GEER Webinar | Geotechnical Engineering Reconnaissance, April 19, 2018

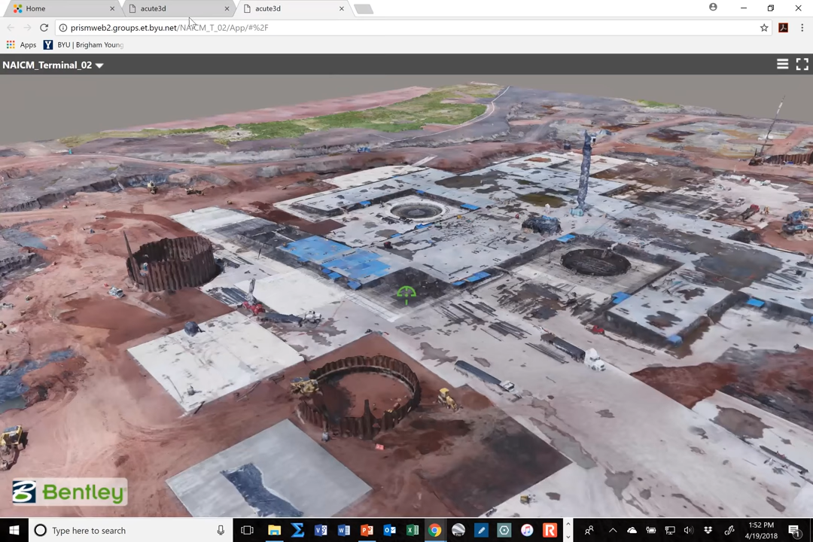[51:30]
design safe so this is a 3d model developed from uam or uav imagery of the construction site of the terminal and then we were allowed to fly
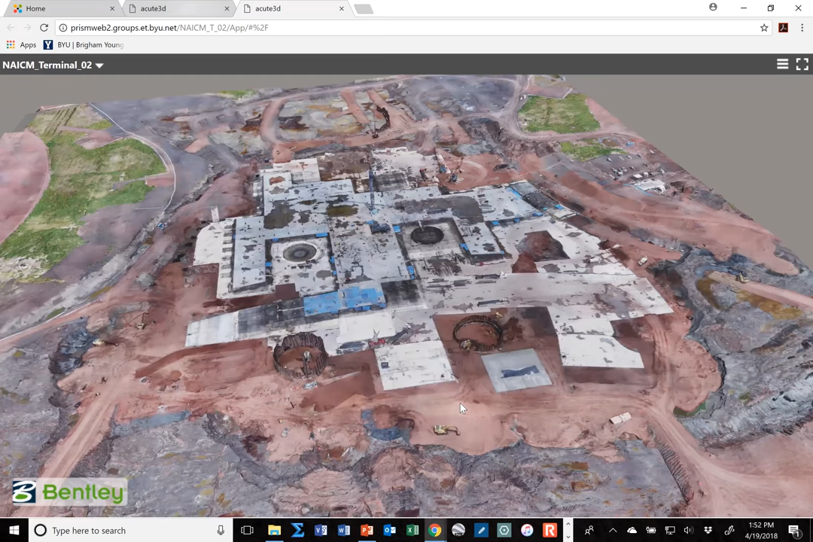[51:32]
also the construction site of the new uh control tower which you
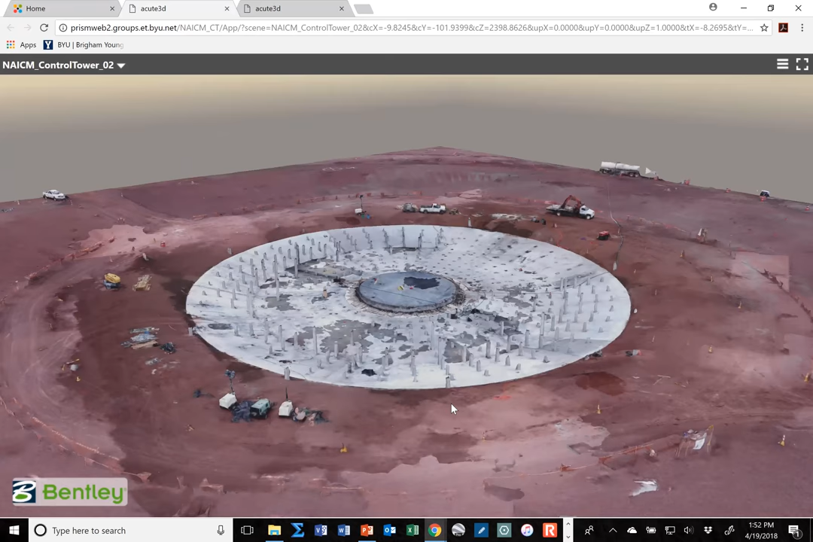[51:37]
can see lots of driven piles and it's a parabolic uh foundation
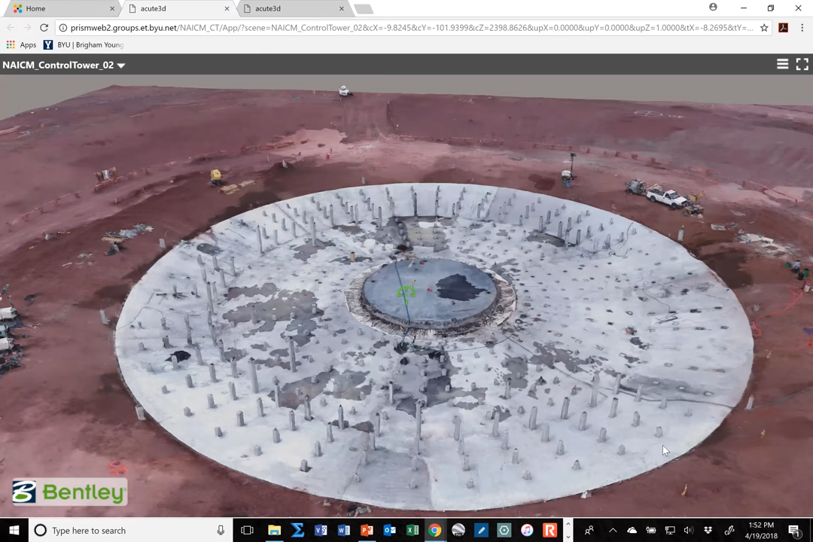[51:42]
uh as well there so uh very interesting things